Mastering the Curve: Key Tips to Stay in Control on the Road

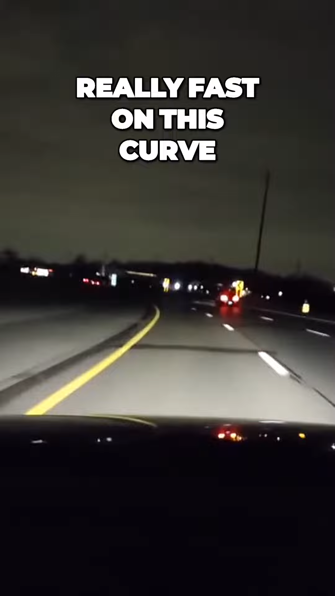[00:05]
What's going to happen is it's going to pull you out to the right. Centrifugal force will make you go in a straight line.
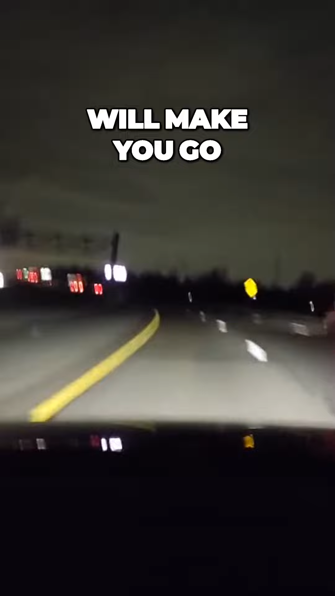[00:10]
So I'm trying to hold the wheel very easily. And some drivers would go 70, 80, 90. All that's going to do is make it like a slingshot and you're going to lose control. So you don't want to do that. You want to keep really good control. You want to be smooth.
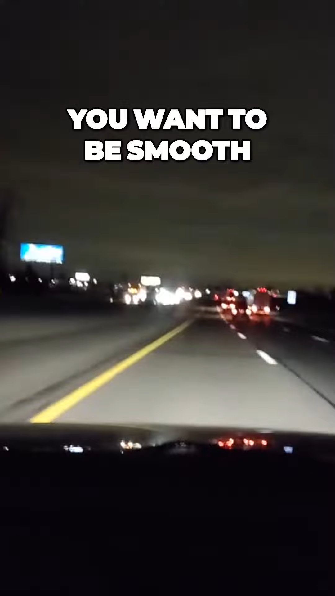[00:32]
And I see the curves to the right, but I'm not staring at the curves. Look for information. What is the environment?
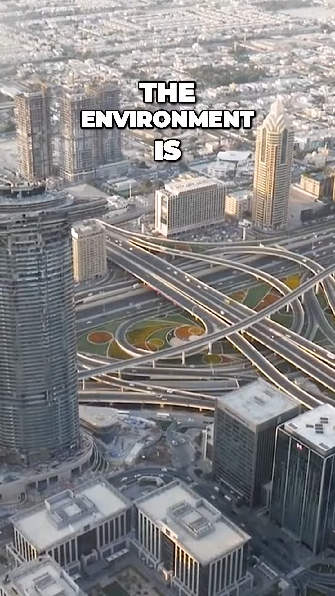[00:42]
The environment is in the road.
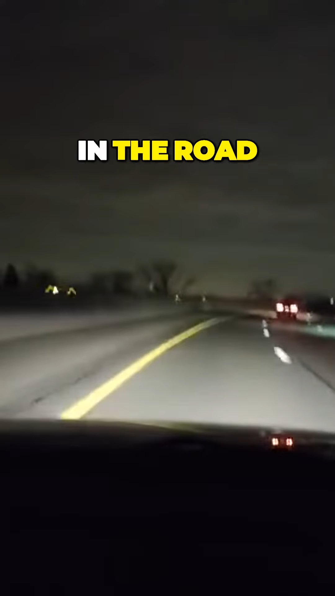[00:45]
All right, so we're maintaining good speed. I'm really trying to hold the wheel very smoothly.
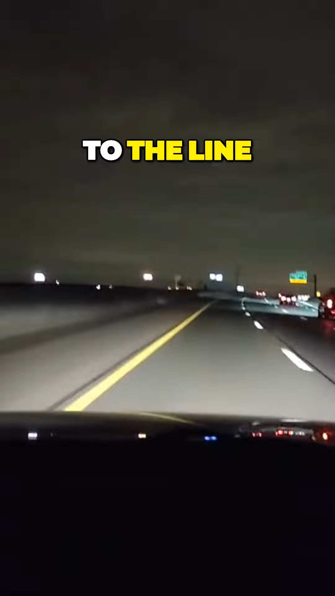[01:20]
The line is death. A lot of people drive very fast and they die very fast.
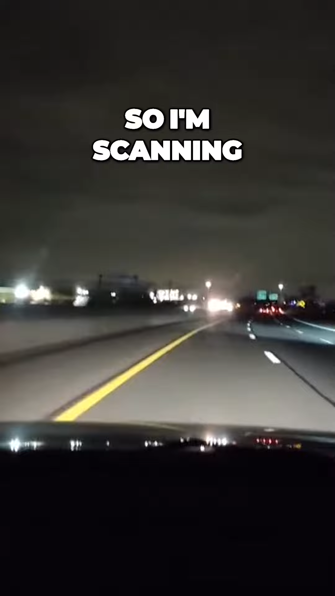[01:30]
So I'm scanning, checking cars on the ramp, anticipating cars that can come over into my lane.